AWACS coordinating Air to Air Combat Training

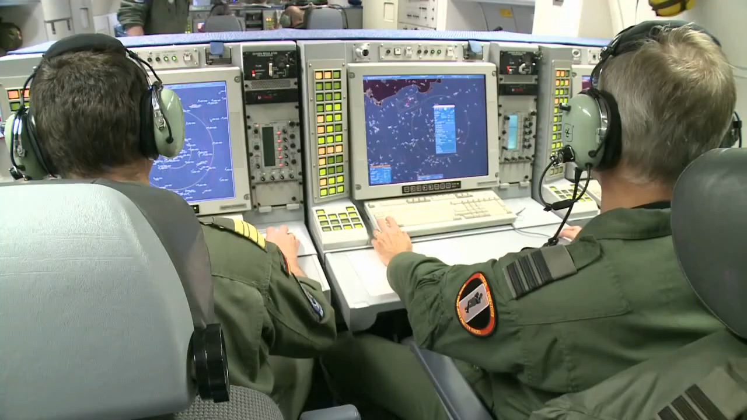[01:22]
2, 25 miles south. Number north group, splitting azimuth. Drag.
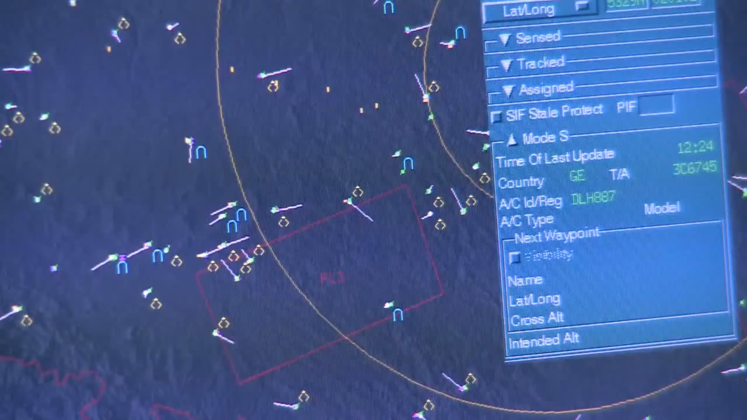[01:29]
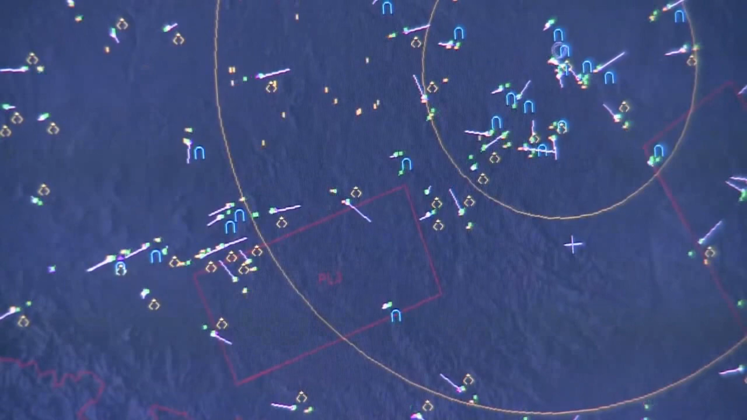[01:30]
Bang 1 and 2, reference 280. 1, picture. Bang 1, 3 groups. South group, Bullseye, 096, 38, 33,000.
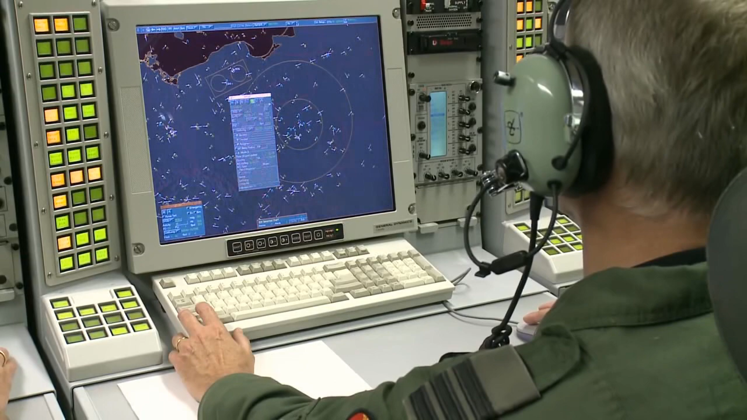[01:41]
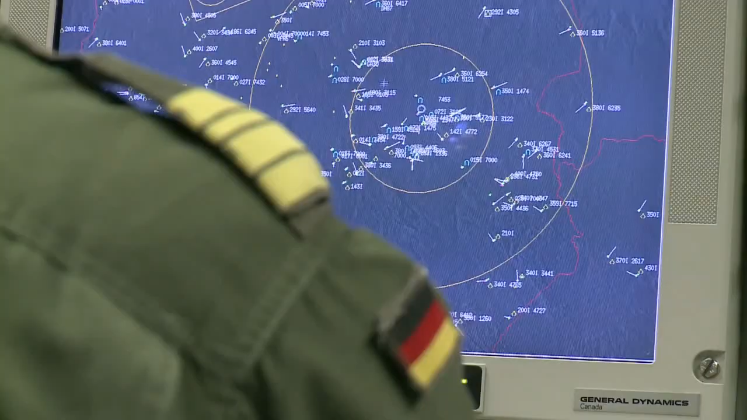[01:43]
Leading on Bang 2. North group, Bullseye, 069, 48, 2800, 2800.
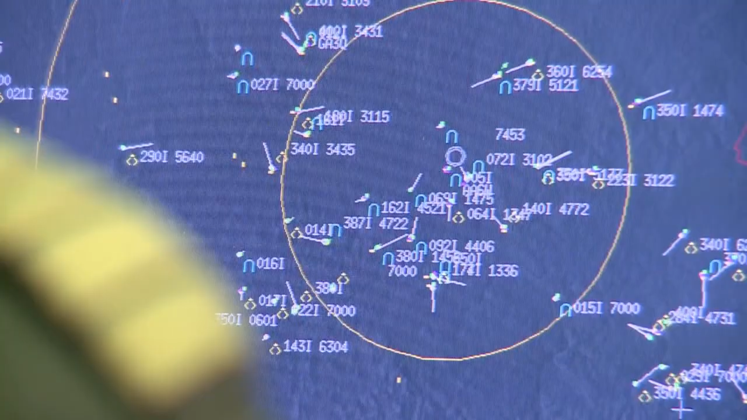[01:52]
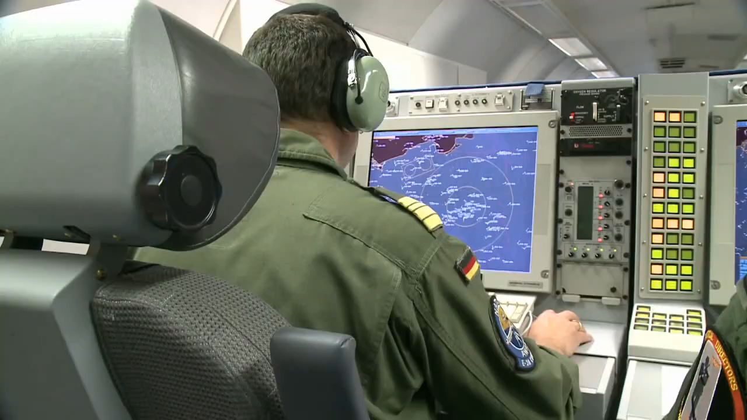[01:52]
Track west, hostile. Bang 1. And third group, cold track. Bang 2, target south group
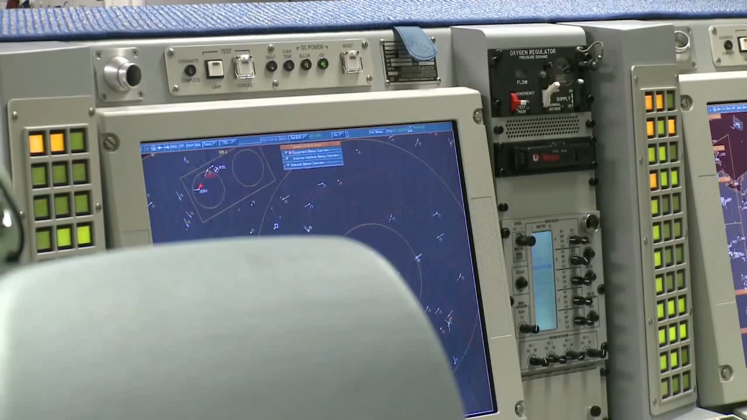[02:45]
Bang 2, target group, Bullseye, 047, 37, 3000. 2. Bang 2, hot right, 20 scope.
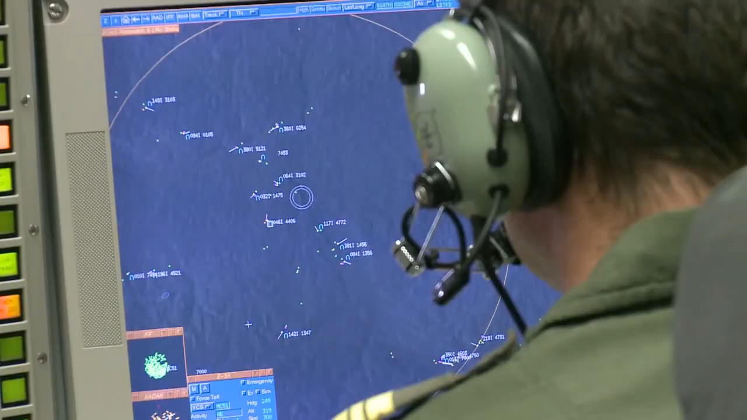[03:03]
Thumper pop-up group, Bullseye, 095, 58. Reach out. Bang 1. Bang 2, bogey note.
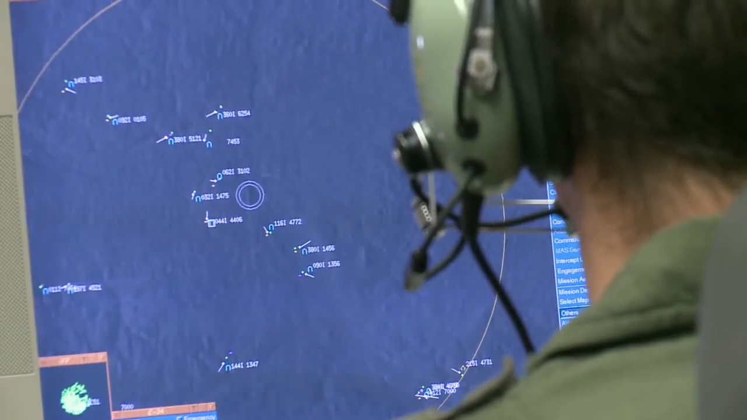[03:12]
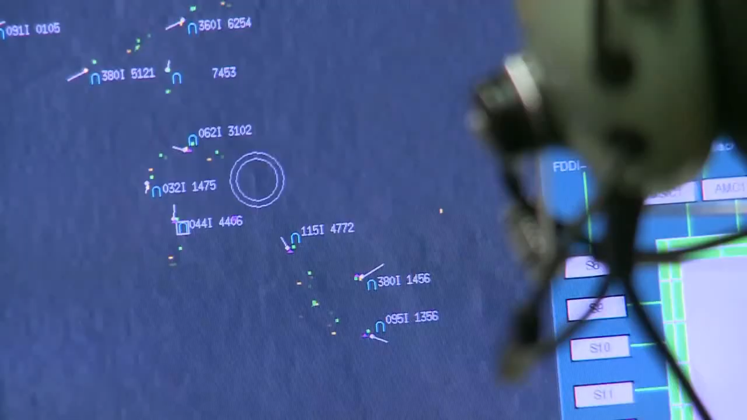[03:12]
South group, correction, north group, leading on Bang 1. Bang 2, group, bra, 029, 17, 3000, hostile.